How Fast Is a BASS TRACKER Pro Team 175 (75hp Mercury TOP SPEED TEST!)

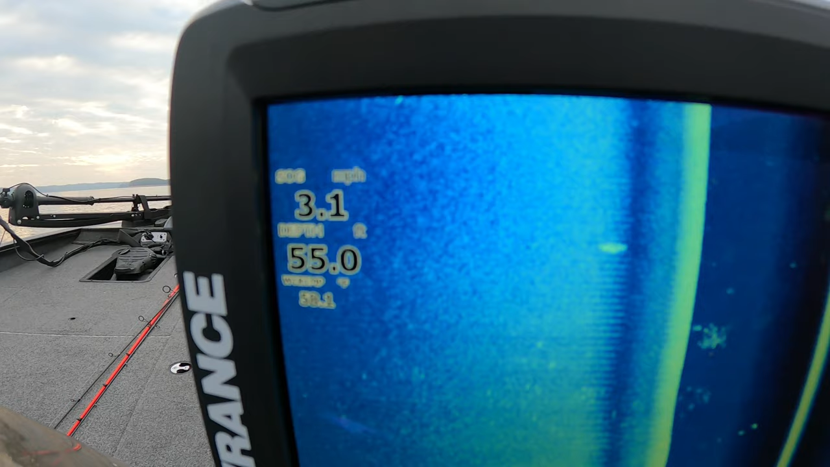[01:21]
On screen: depth 55.0 ft, speed 3.1 mph
right here on the console graph so um yeah let's uh kind of squeeze out in the middle and open it up a little bit all